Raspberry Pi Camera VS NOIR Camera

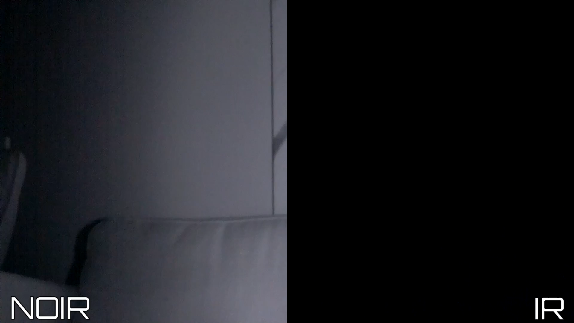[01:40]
Now let's switch the lights off. Now I am using the infrared illuminator as I mentioned earlier. And as you can see the no IR camera is pretty clear.
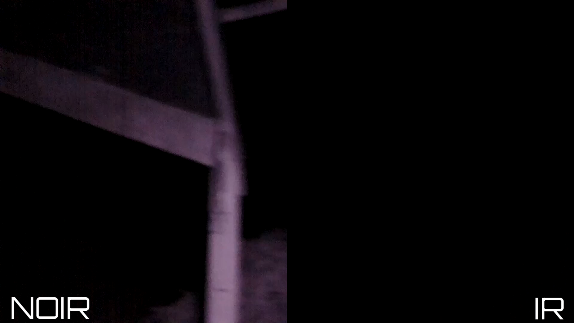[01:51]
If I didn't have the illuminator then both cameras will be completely blind.